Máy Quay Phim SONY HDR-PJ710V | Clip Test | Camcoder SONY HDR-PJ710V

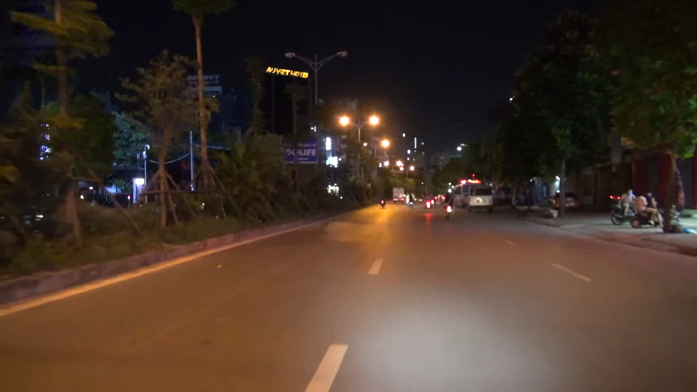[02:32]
Để Tùng thao tác zoom để test zoom cho mọi người xem nhé, test zoom vào buổi tối cho mọi người xem nhé. Giờ Tùng sẽ chọn một điểm để Tùng có thể là test zoom cho mọi người.
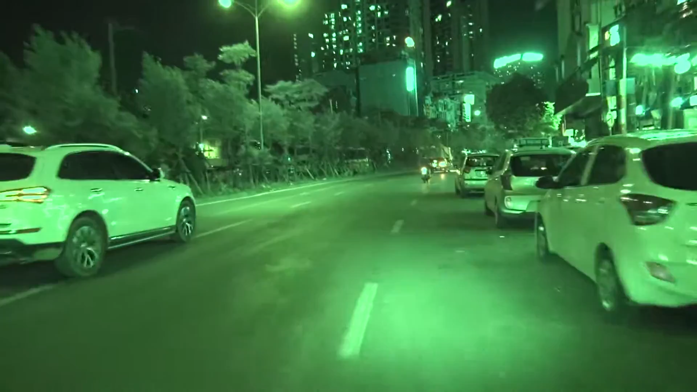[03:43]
review một cái gì đó ban đêm buổi tối mà chúng ta không có ánh sáng thì chúng ta có thể sử dụng chế độ night shot này để chúng ta quay. Ví dụ Tùng sẽ quay vào bất kể chỗ nào
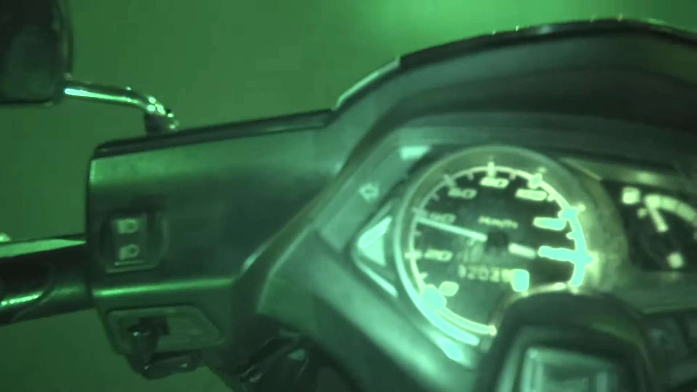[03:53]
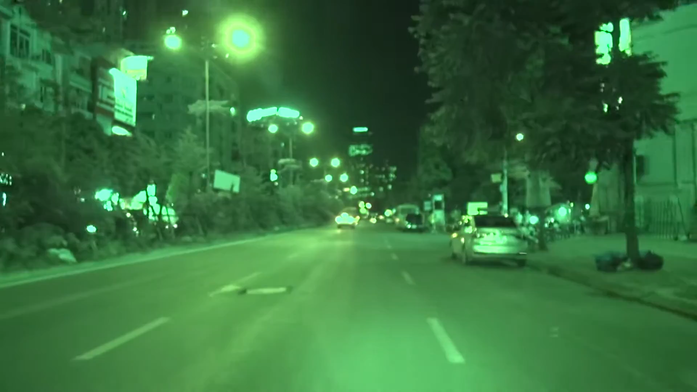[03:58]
vào buổi tối thì nó sẽ chuyển xanh lơ như vậy, chúng ta sẽ dễ xem hơn. Đấy, như mọi người thấy, đây là phần night shot. Và các bạn nhớ xem Tùng review xem chiếc máy quay này là máy quay mã gì mọi người nhé.